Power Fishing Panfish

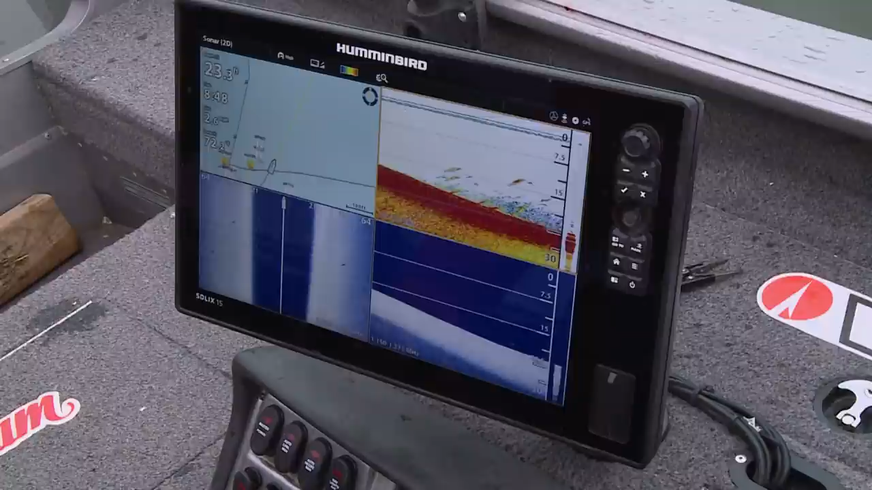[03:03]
So generally speaking, whether this is spring, summer, or fall, the further up in the water column that you see fish, the more aggressive they are.
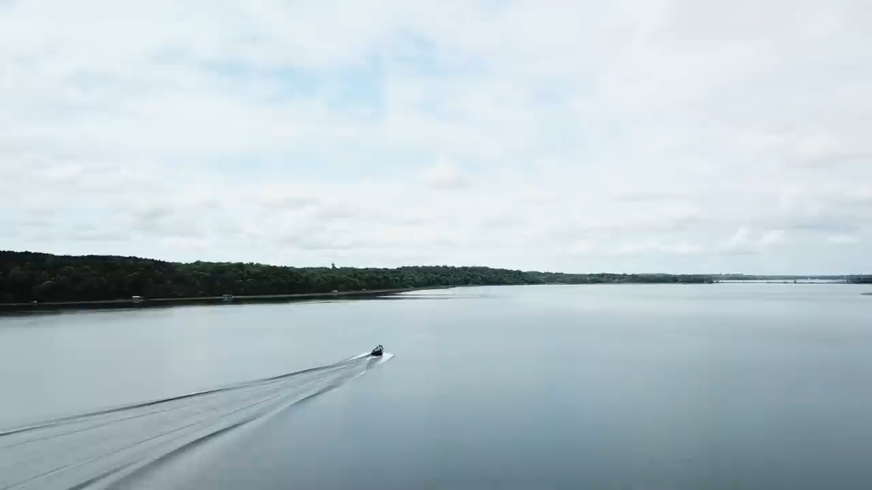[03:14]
Now, we came through here with our electronics and just scanned around, and we saw fish on the side imaging and we saw them on our 2D sonar, and they were way up.
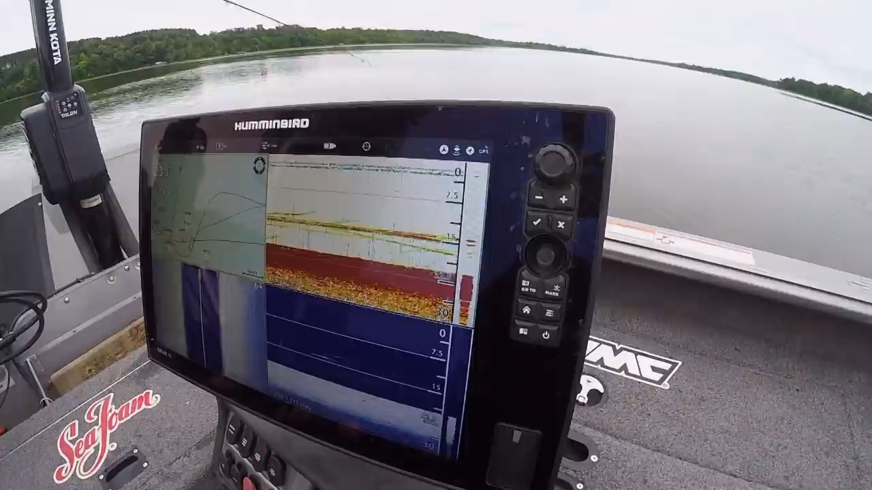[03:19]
I mean, these fish are in, say, 18 to 22 feet of water, and the fish are down like 10, 11 feet.
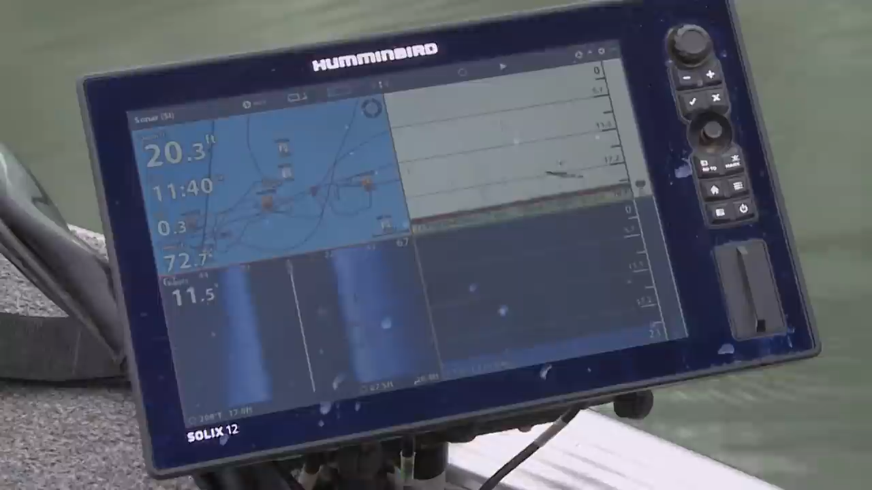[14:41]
On screen: depth 20.3 ft
Okay, so I want to show you something here. This is pretty critical to the spot that we're fishing right now.
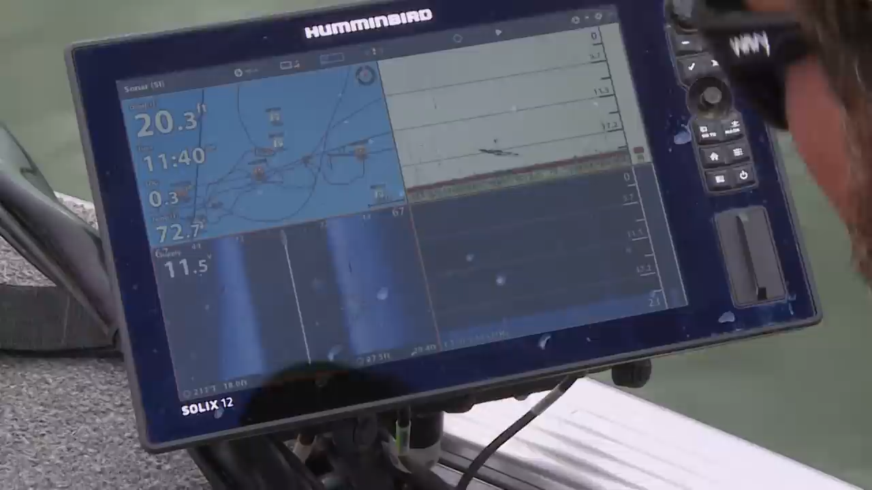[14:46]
So believe it or not, this is actually the signature of a crappie. That's the signature of a crappie. But look at this.
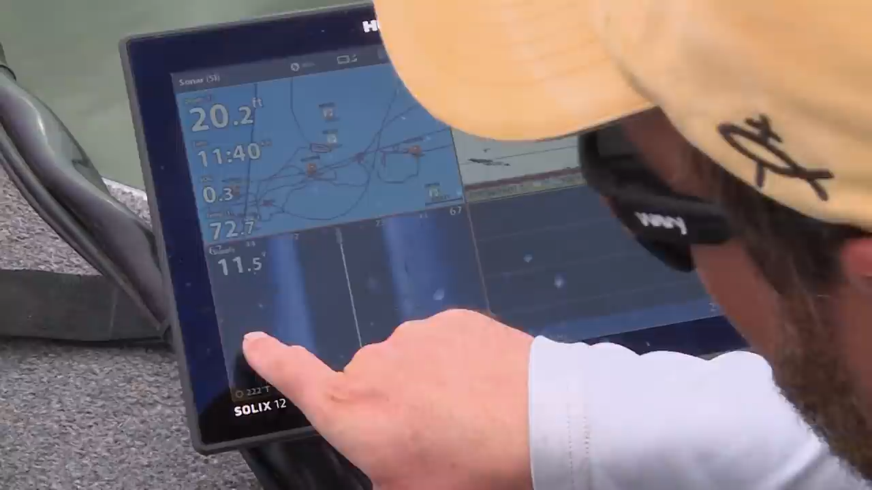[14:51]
Do you see how off to the left here? See how it gets dark like that?
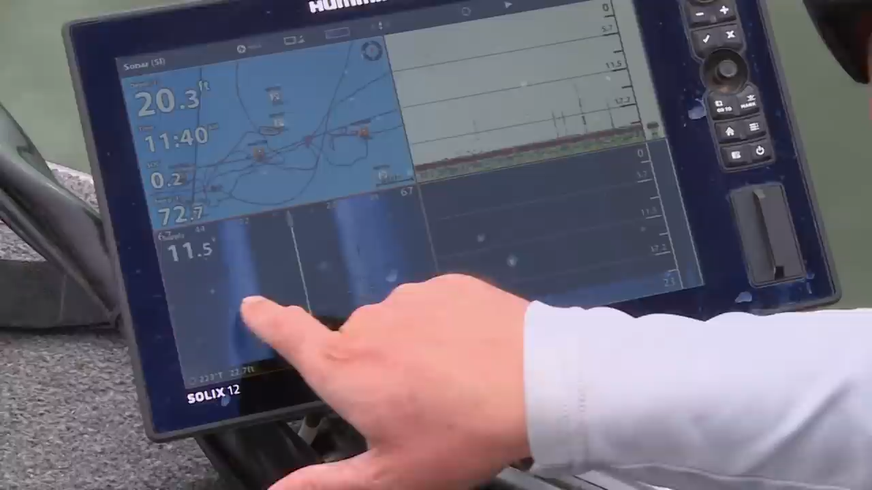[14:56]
So this is the transition from, this is sand and gravel right here, and then it turns into mud.
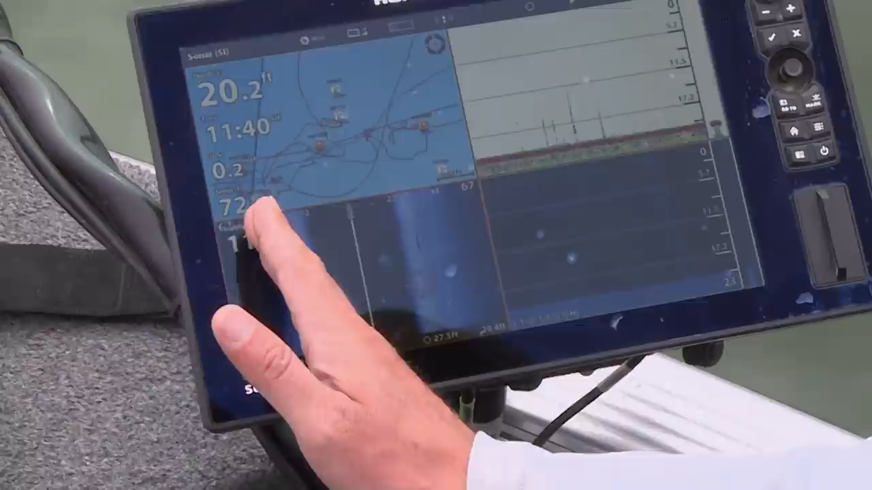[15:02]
So you can see the boat, we're about 20 feet, 25 feet onto the inside edge of the sand.
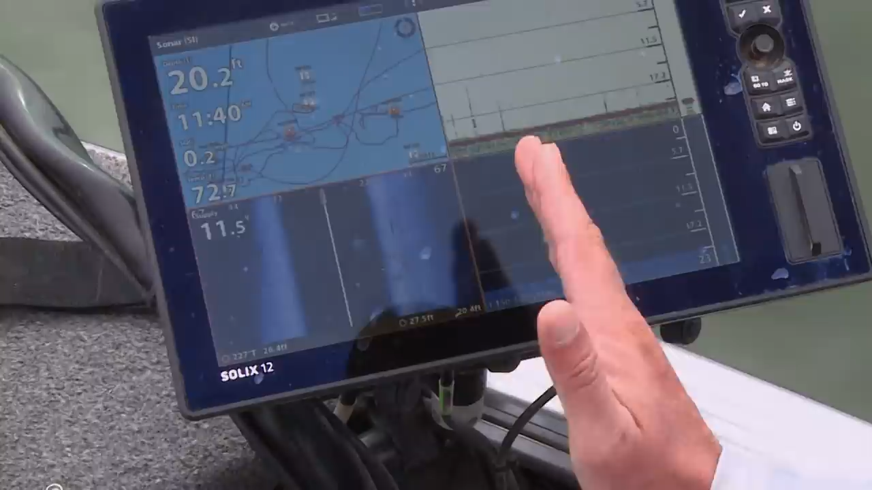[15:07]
On screen: depth 20.2 ft
So we're up on top of the sand, but the fish are relating to this edge right here.
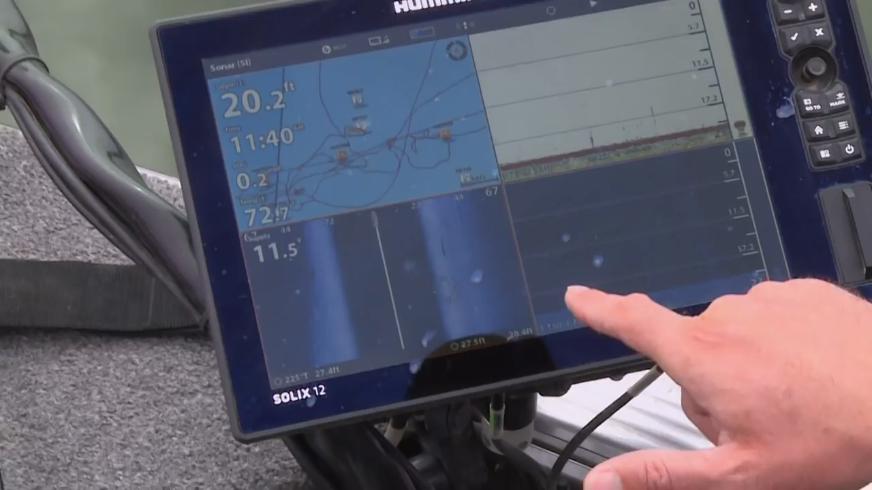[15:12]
On screen: depth 20.2 ft
We get a little further up, we're not in the fish, but when we stay on that edge, bingo. Got one. Dan's got one. Whoa!